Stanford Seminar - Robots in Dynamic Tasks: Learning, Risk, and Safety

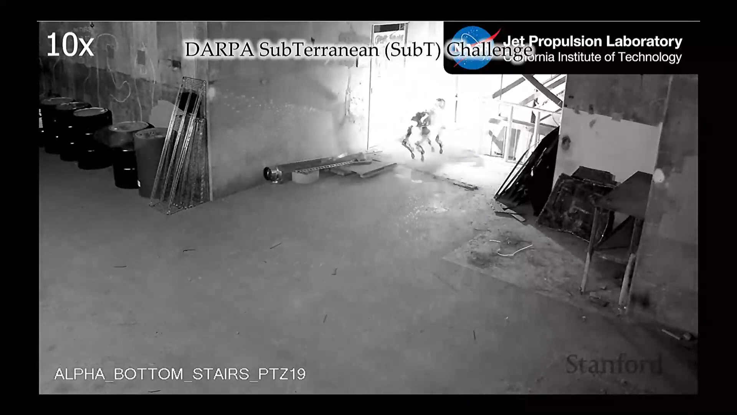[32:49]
So, here's the rear camera. Now, we didn't have this view when we were operating. The only thing we could see is what the robot saw. And remember, we had five robots streaming video.
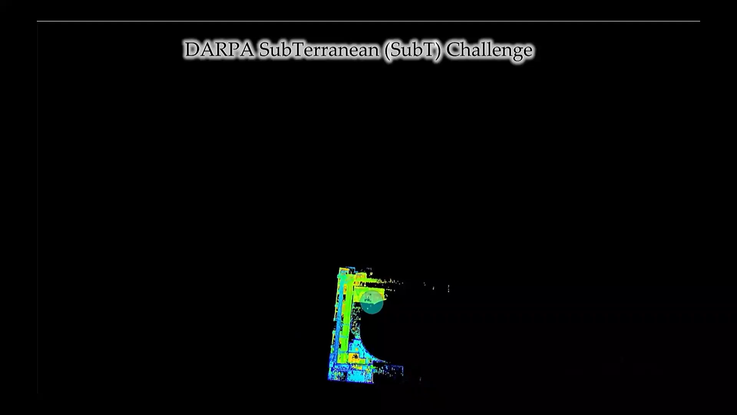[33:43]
So, this is kind of the map that was put together in one hour by this team of five robots walking up and down sort of multiple stairs.
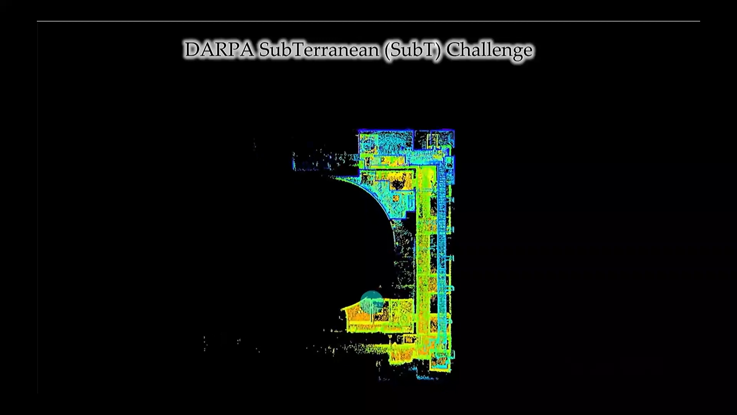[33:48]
So, I said this is about almost 10,000 square meters that actually covered in one hour.
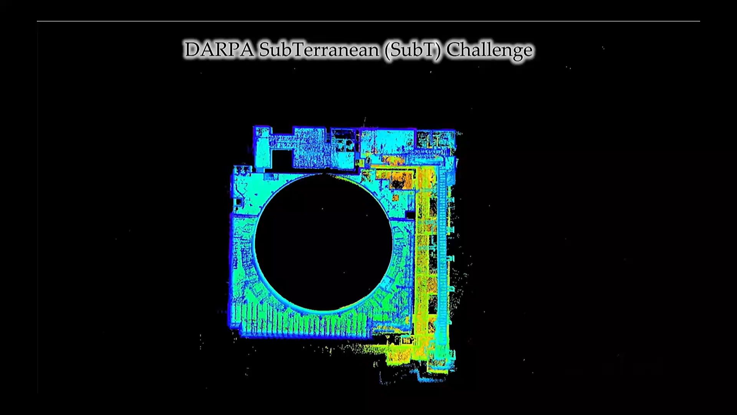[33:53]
And then, what you'll see is actually all the different artifacts that it found,
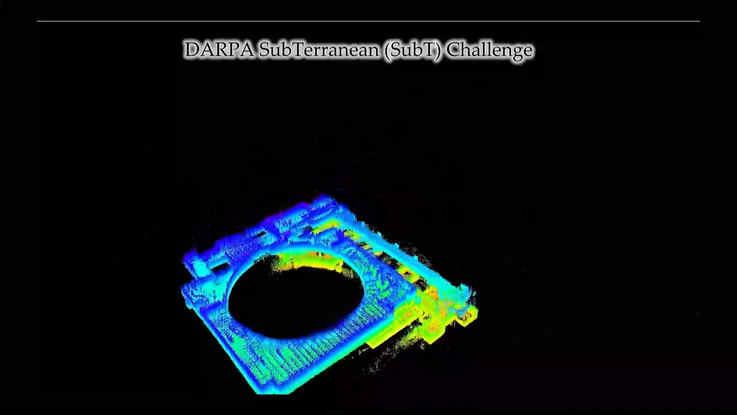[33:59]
you know, like a human dummy and backpack and cell phone and things like that.